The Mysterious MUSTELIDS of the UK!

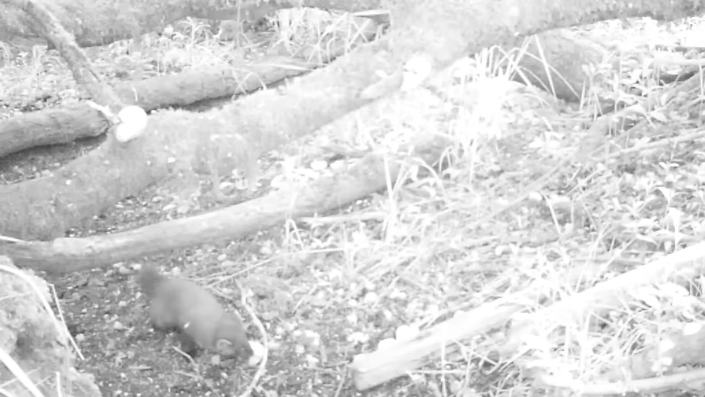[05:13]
Their fur is dark brown, and they have a creamy yellow throat patch.
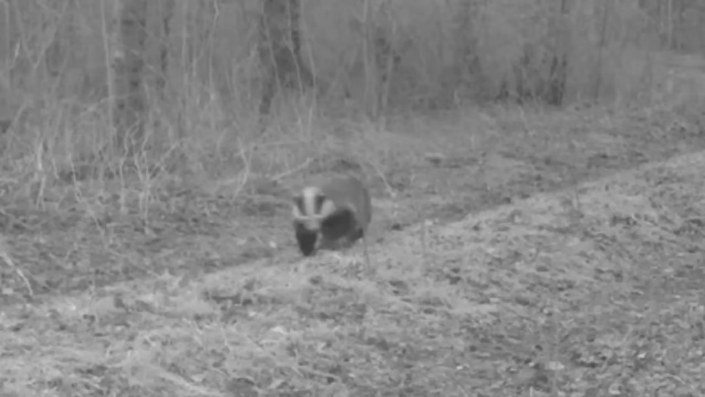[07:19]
Another musterlid, which will sometimes eat things that people don't expect it to, is the European badger. These are the largest land carnivore in the UK, and although they often eat beetles, worms, berries and fruits, they will also eat ground nesting birds,